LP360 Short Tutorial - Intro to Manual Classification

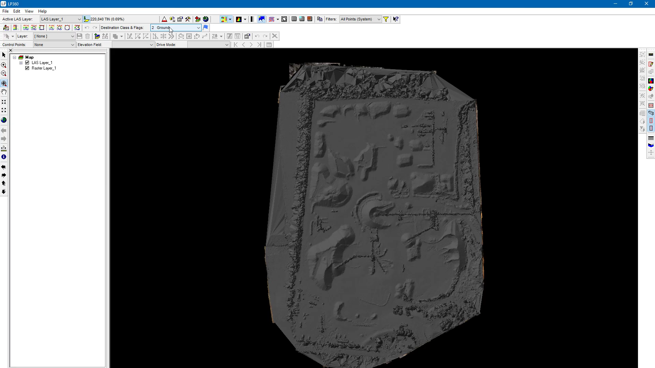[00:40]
we've got a number of paintbrush tools and we've got some different options on where we can decide how we want to classify the data. So a lot of times on sites like this we'll have vehicles, we'll have buildings, we'll have vegetation, different things that we want to classify out.
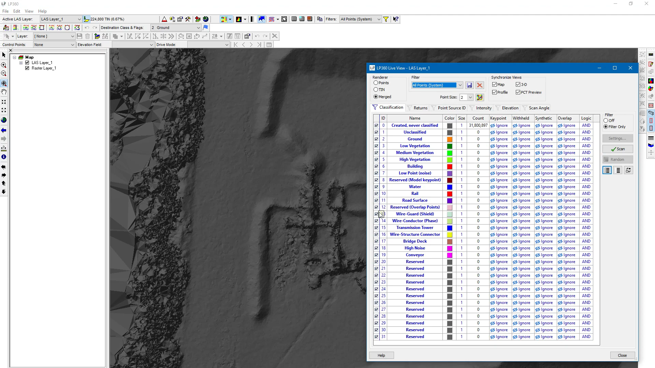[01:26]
So the first thing a lot of times what I'll do, let's click on our live view filter. You can see we have a number of classifications to choose from. However, vehicles, that type of thing, it's not going to be on here. So I like creating just a general cleanup class when I'm just doing a quick cleanup of a site for contours or something like that. That way I don't have to worry about putting something maybe in the wrong classification.
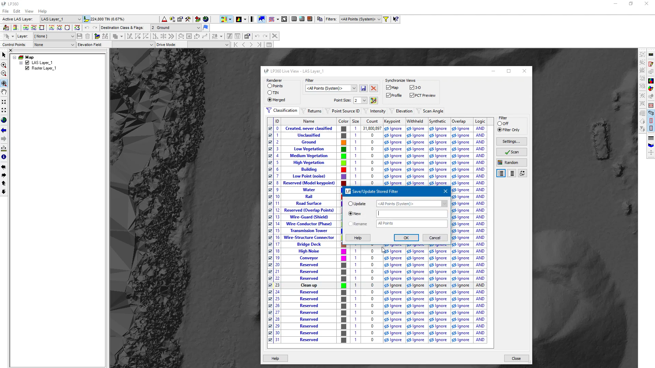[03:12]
That way we've got a permanent on our local machine here. We've got a permanent class 23 cleanup class for the all points filter here in the live view filter. We'll go ahead and update that. Click OK. All right, we're good to go now. So as I mentioned, we've got some paintbrush tools here in the classified toolbar. Let's wait for a second while this closes.
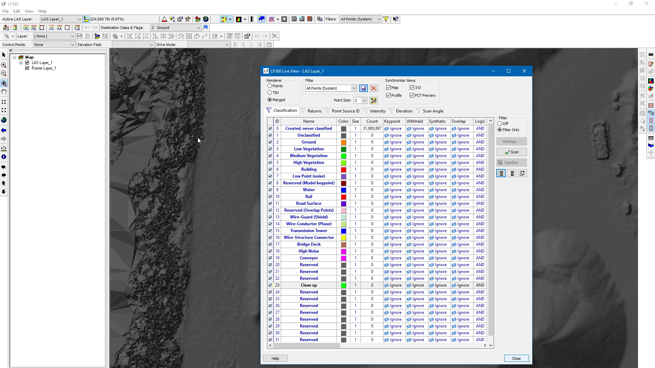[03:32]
All right, so we're going to switch our destination class for our classification to a cleanup class. And also in the earlier video, we created a unclassified live view filter, a previously saved filter. So let's go ahead and choose that.
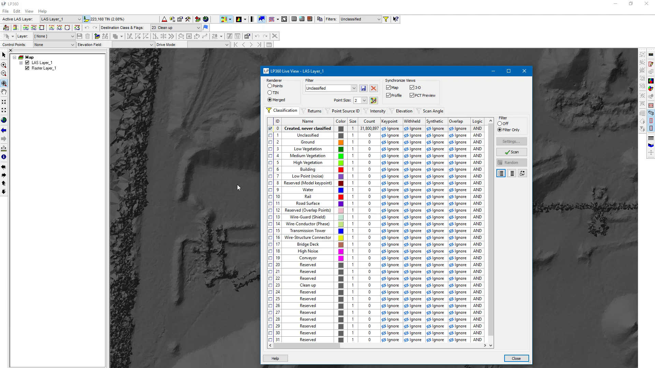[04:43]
Just give this a second. So in our classified toolbar, we've got a large circle paintbrush, just as you would think it would be. It's just going to show up as a little circle on the screen. You hold down the left mouse button to paint, and wherever you've painted, it's going to turn the points into a white color.
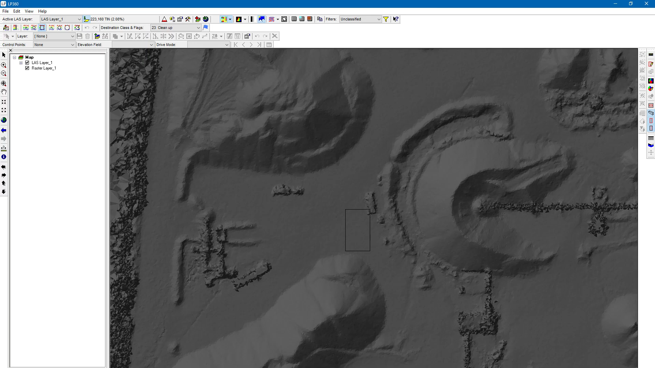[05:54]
If I do the left or right arrow keys, it's going to increase or decrease the size horizontally there. So you can see what's going on. So I usually like to use the circle paintbrush. You can also classify points by polygon, just like we've been doing polygons in other videos.
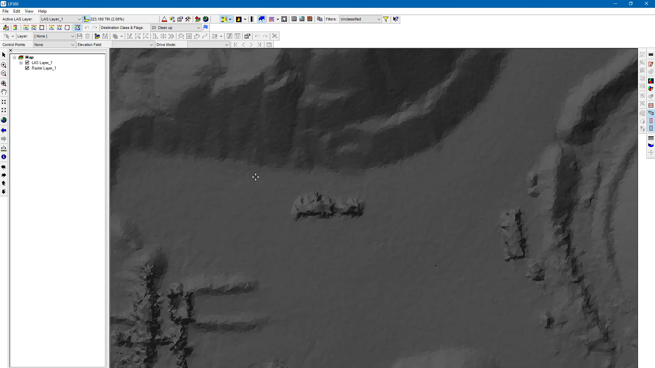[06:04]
You're going to left click to start drawing the polygon. Just left click a shape. Just moving the mouse and left clicking. And then you'll double click to finish this. Well, actually, you don't have to double click on this one.
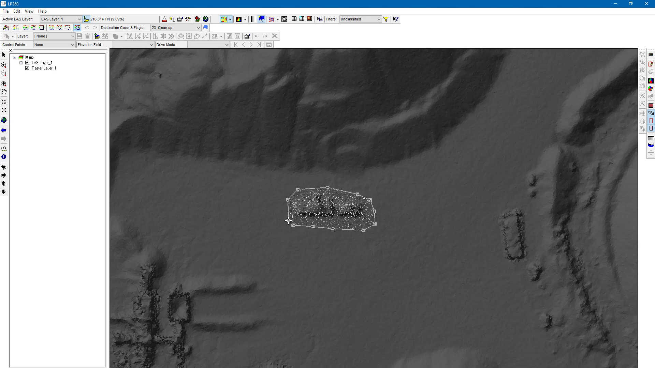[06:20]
You'll just hit space bar to confirm when you've made the shape the way you want it to be. So I'm just going to go ahead and hit escape right here. So we've got a vehicle
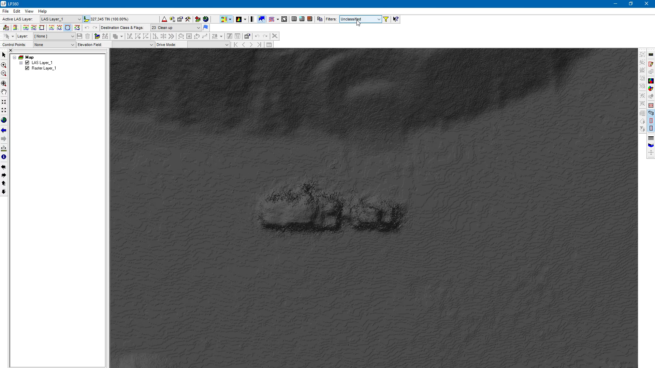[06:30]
right here. So I'm just going to left click and hold and classify this vehicle out. Hit space bar.
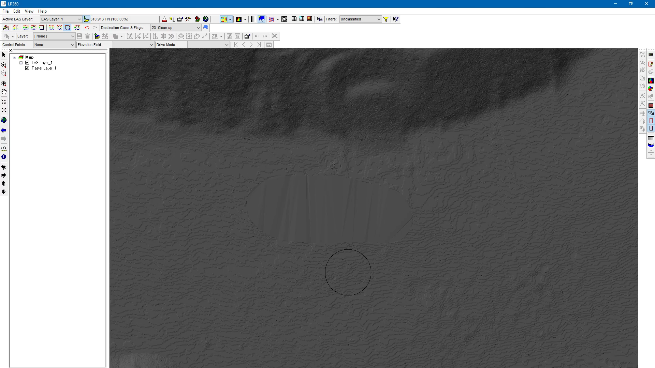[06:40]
You can see because I'm viewing this in the unclassified view, it just basically shows me taking out the vehicle. If I go back to all points, you can see the classification that was done. So I'm just going to keep on all points right now so you can just see how
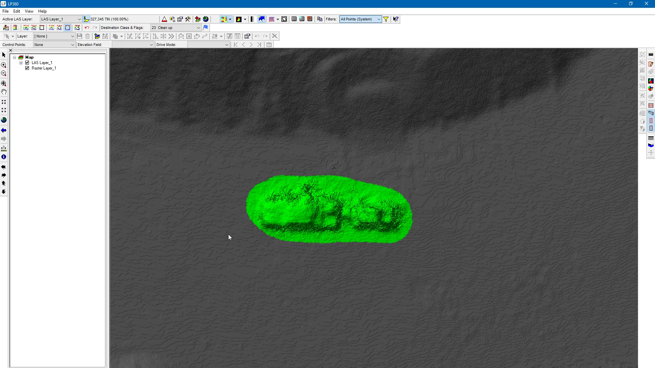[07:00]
the color changes as I do my classifications.
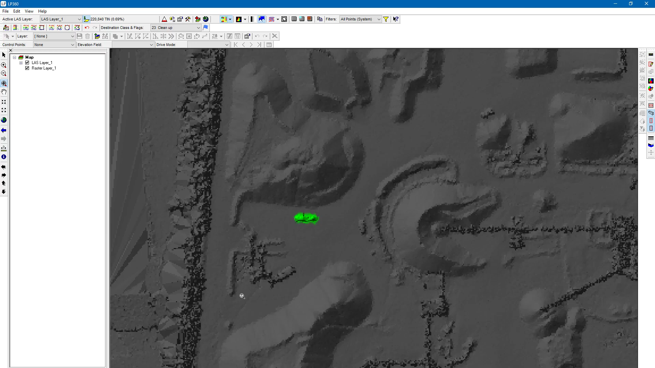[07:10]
Alright, so let's just do a quick classifying this building out.
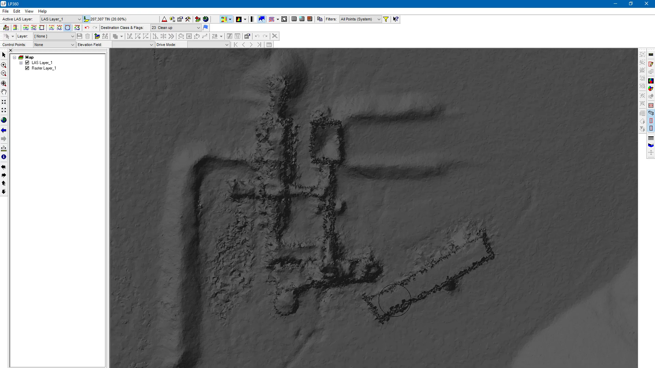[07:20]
So I'm just going to use control up or down arrows to change the circle paintbrush to the size I want. It's just very quick and easy to make those edits.
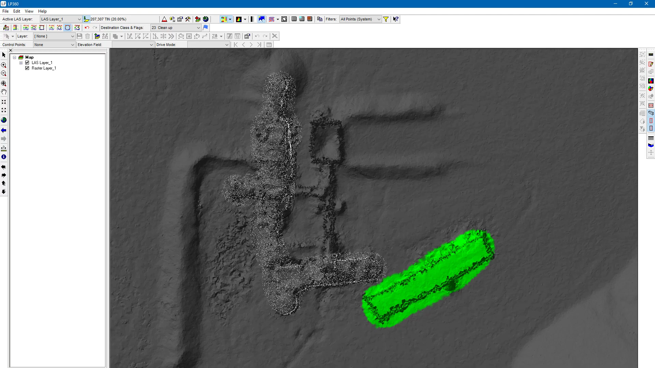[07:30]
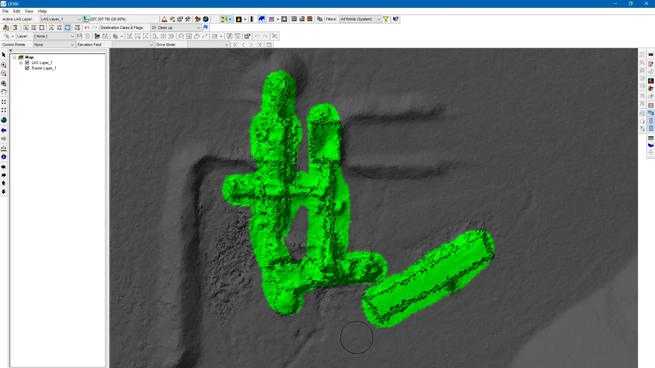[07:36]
You can see the changes we've made. I'm just going to switch back to unclassified. You can see how it's changed the point cloud. I'm just going to pull up the 3D view. I like pulling up the 3D view from time to time just to see what does this look like in the 3D view, the changes I've made. You can get a pretty good idea in the map view, but the 3D view just gives you another dimension to look at.
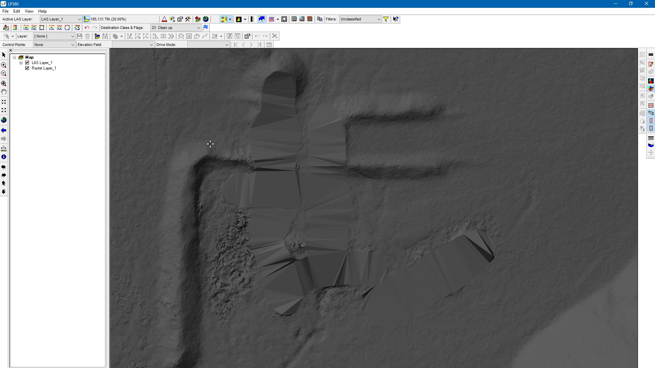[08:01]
In a second here, we're going to go over classifying the profile view and looking at things in the profile view too. Alright, so it's going to pull up on your right side. You can see the voids there. Okay, I'm going to go ahead and tend the surface. So that's the surface you're going to look at. So you can see clearly the areas we've missed as far as classification. You can see on this side, the classification went pretty well. Okay, so I could keep playing with this and do some more classification here.
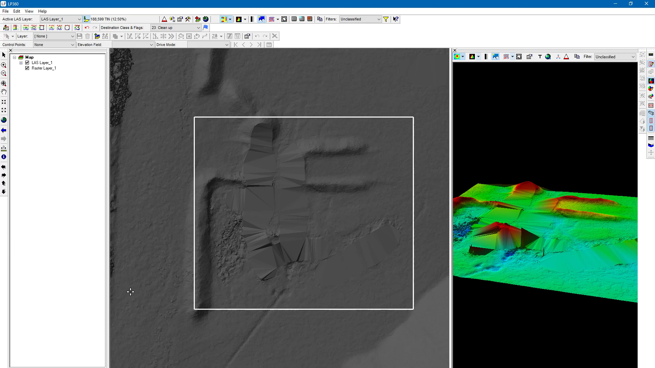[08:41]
Let's do some classification in the profile view here. So I'm going to go ahead and choose the profile view right here. Okay, left click once, left click again. And then once I move my mouse to determine my width, left click again to finish.
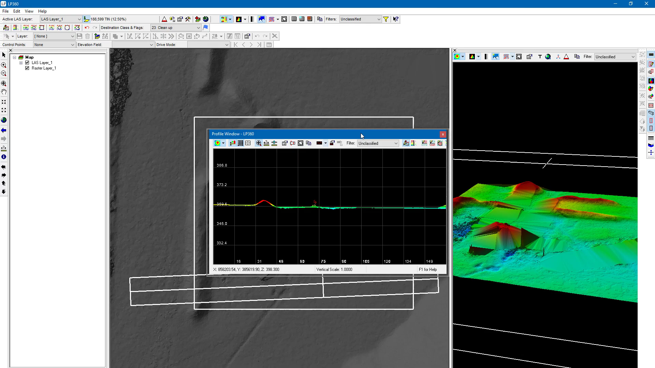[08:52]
Alright, so you should see a profile view on the bottom. I'm grabbing the top of it here. You can see there's a little icon for me expanding the window. I'm going to do that.
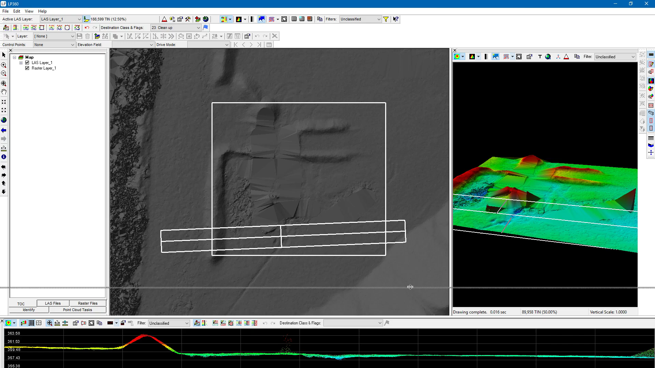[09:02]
Alright, and I'm going to choose the classify above line option. So in the profile view we have the paint brush tools just like we had up here. We'll have destination classes just like up here as well. So let's go ahead and choose that cleanup class. You can see it's showing up just fine in our little drop down here.